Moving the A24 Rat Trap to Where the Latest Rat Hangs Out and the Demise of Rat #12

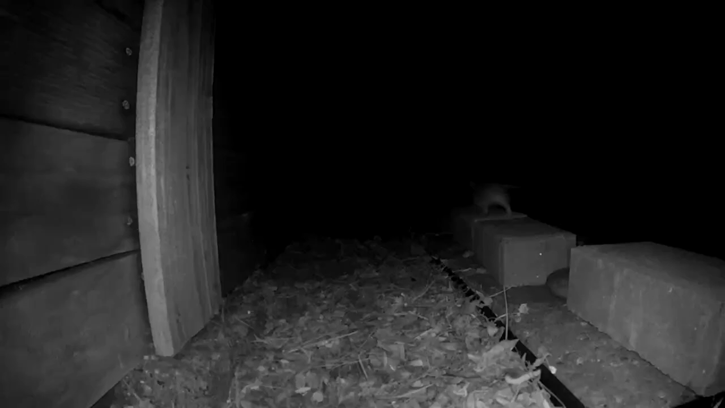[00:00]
So as you can see, Mr. Rat, or the new Mr.